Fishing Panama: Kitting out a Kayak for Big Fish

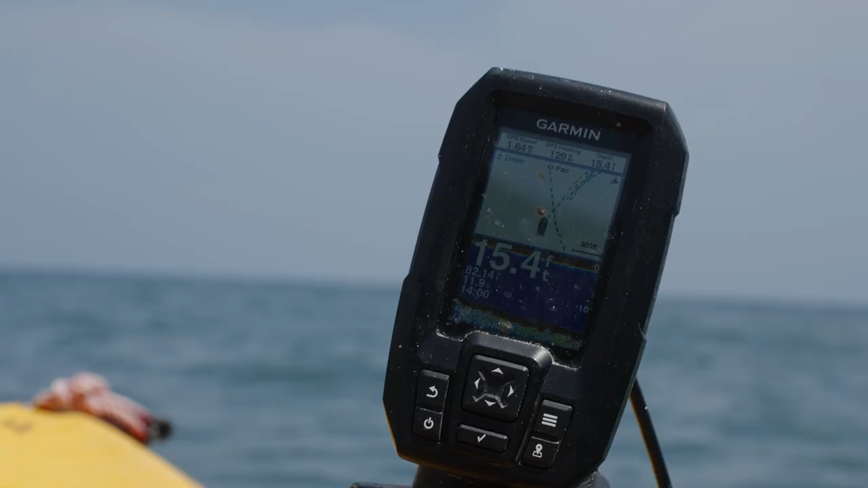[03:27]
On screen: depth 15.4 ft
I like to have a fish finder on each kayak.
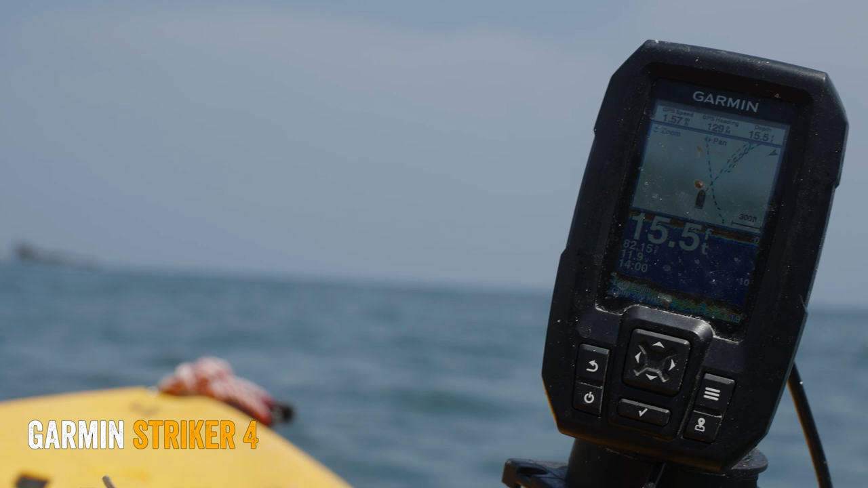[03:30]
On screen: depth 15.5 ft
Here I have it in simulator mode,
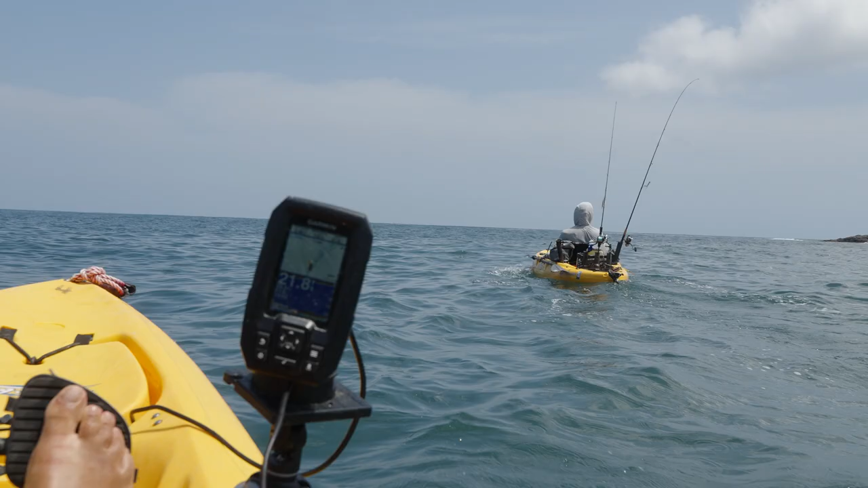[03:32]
so you can see kind of what you're really looking for. If you see something like this, like red stacked up off the bottom,
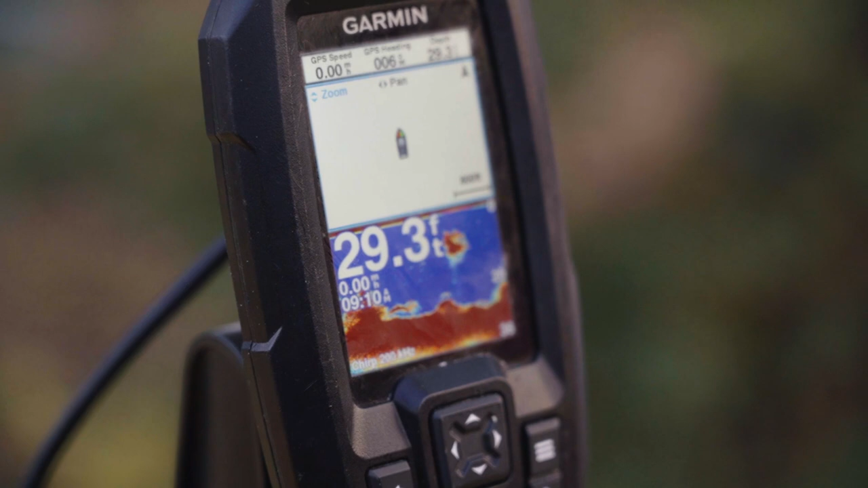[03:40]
On screen: depth 29.3 ft
this looks like probably a rock with fish on each side.
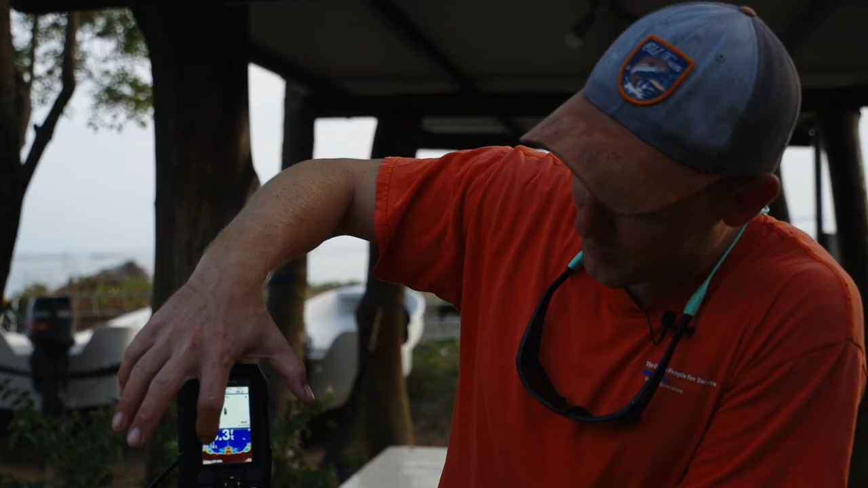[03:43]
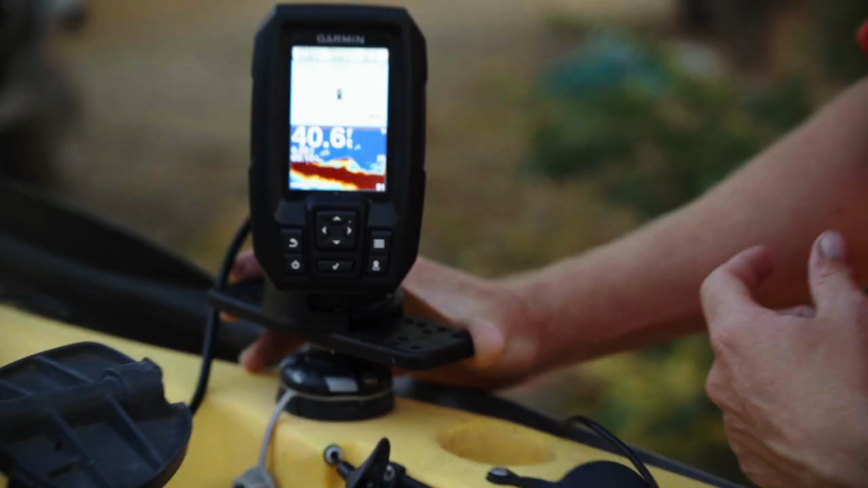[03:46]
Fish look like a banana shape, and if it's like dark red shape, it's a pretty big fish,
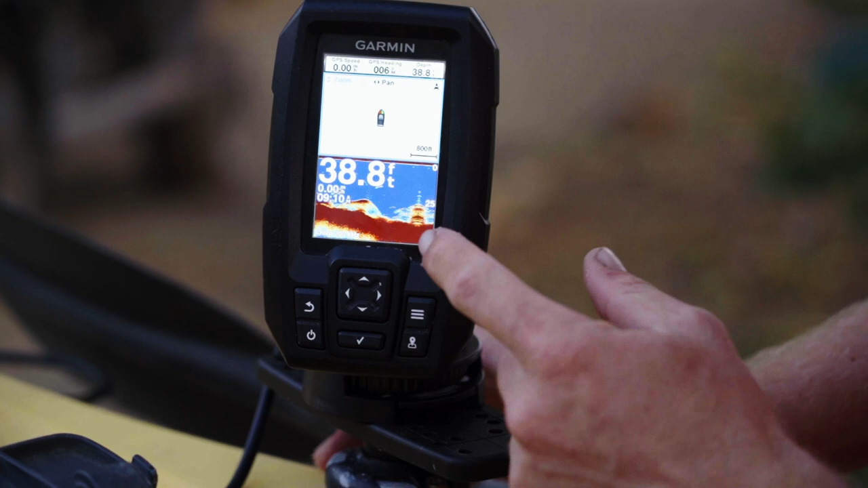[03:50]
On screen: depth 38.8 ft
or you're getting a really good signal because it's right under your kayak or right under whatever boat you're in.